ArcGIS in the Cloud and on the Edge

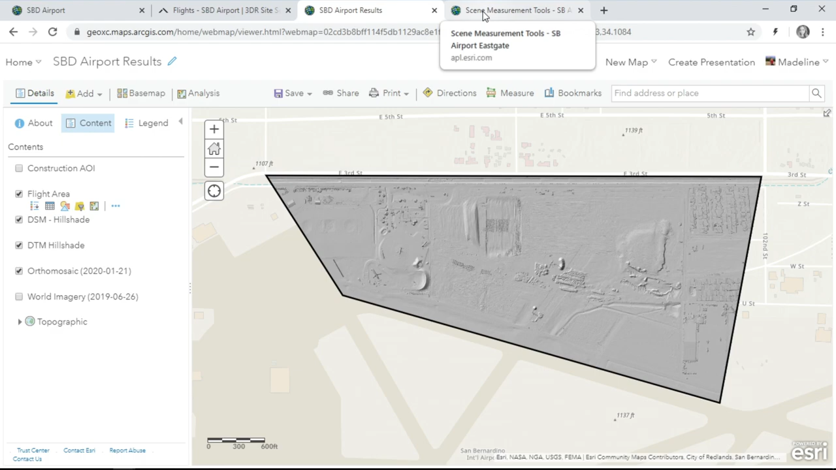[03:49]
Let's bring this data into a web scene and use measurement tools to analyze it.
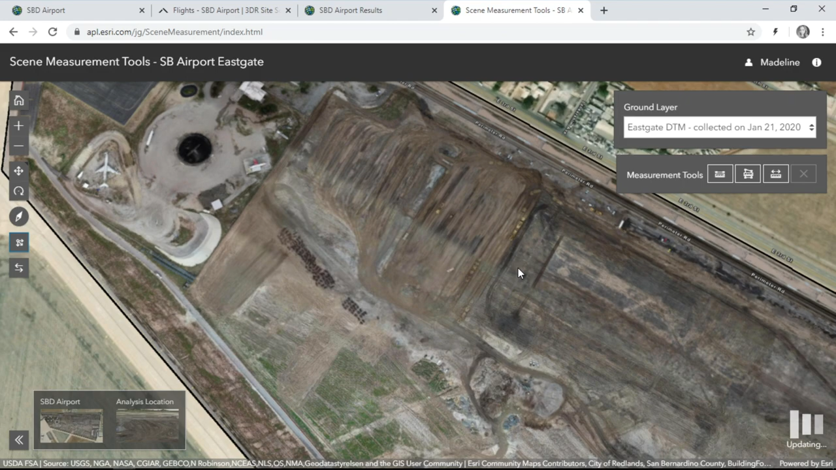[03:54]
Flying back down to the construction site, we'll use a before and after digital terrain
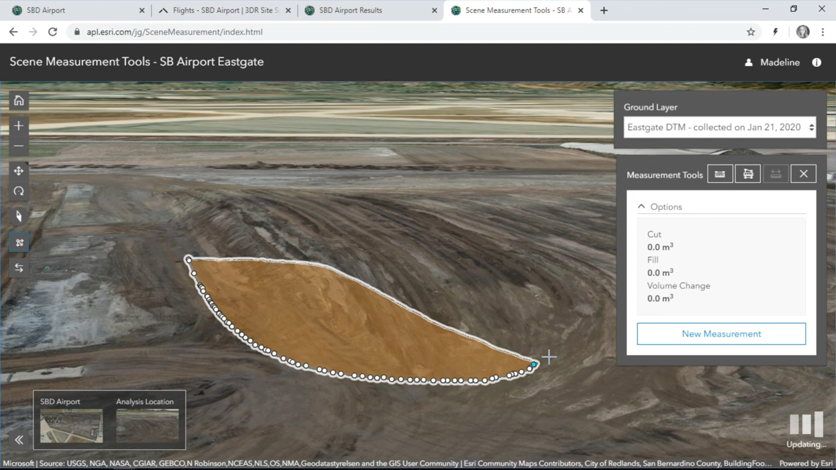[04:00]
model to measure volume change over the most recent construction area. Dropping in a quick polygon, the construction progress is calculated.
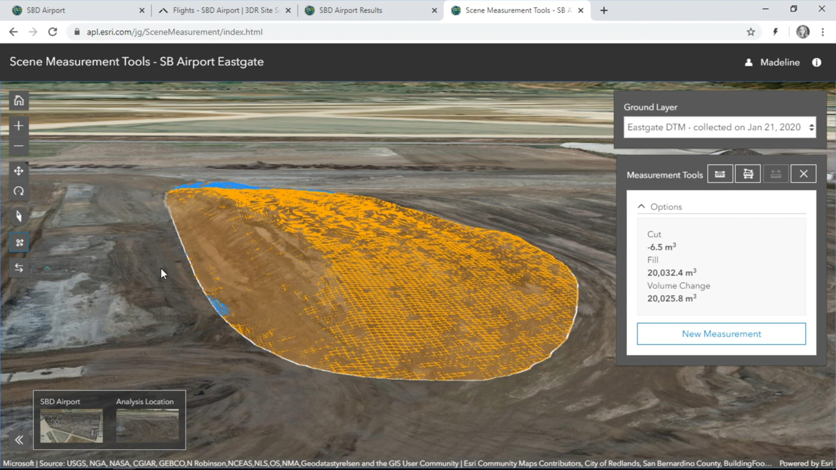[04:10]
About 20,000 cubic meters have been graded.